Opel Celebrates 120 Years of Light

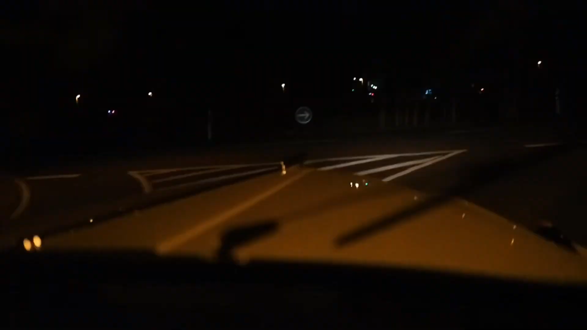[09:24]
Check out that steering. There's like no light in here whatsoever. I just went around the track in this and it felt like zero visibility.